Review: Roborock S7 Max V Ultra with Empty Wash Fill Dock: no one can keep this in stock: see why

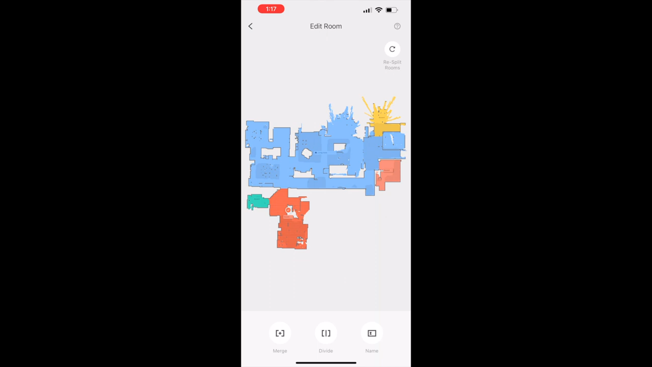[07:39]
With the map completed, which happens within the first outing, you can then go in and delineate rooms and label them.
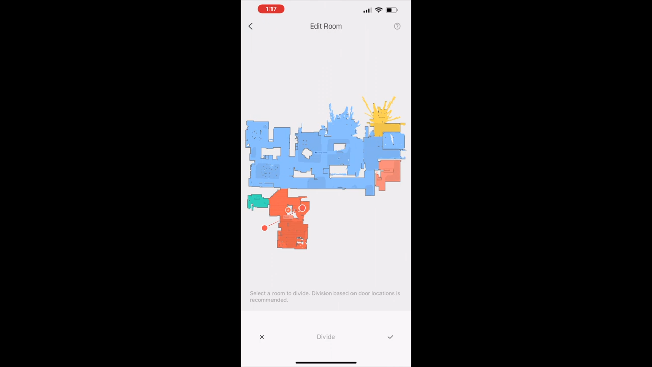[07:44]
This will allow you to set cleaning schedules, to have certain rooms vacuumed on set days, or to do a daily sweep and wipe of your hallways, for example.
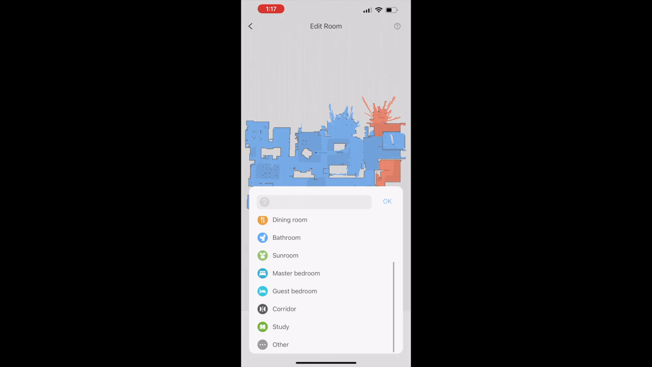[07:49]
The app is very easy to navigate and really easy to figure out how to manage your rooms.
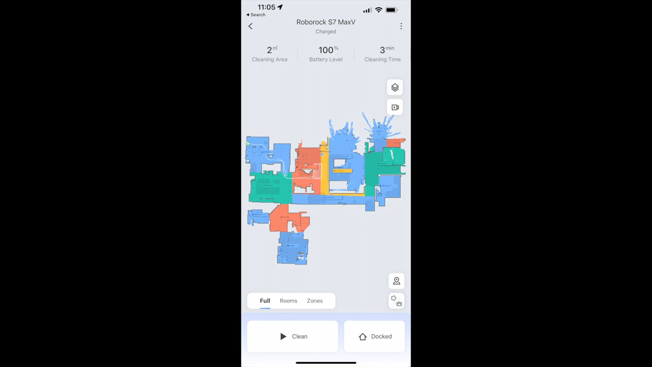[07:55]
Similar to naming your rooms, you can create specific cleaning zones in your house inside the Roborock app.
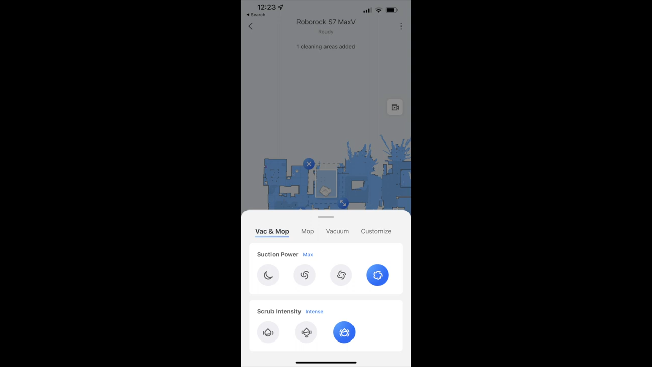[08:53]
and you get four levels from quiet to max for that, and you can adjust the mopping-scrubbing intensity. There's three levels from mild to intense.
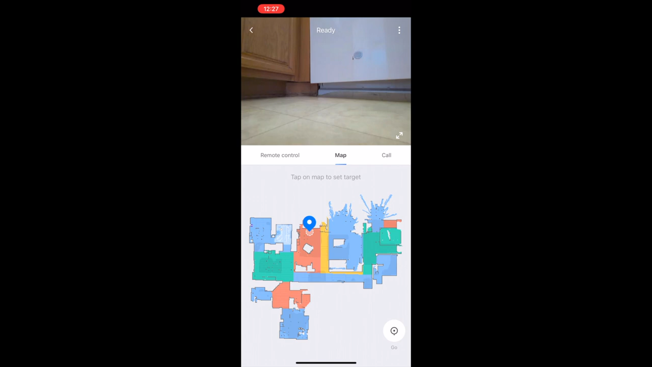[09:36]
As a bit of a privacy alert, the bot will announce that remote viewing is active the whole time the camera is being accessed.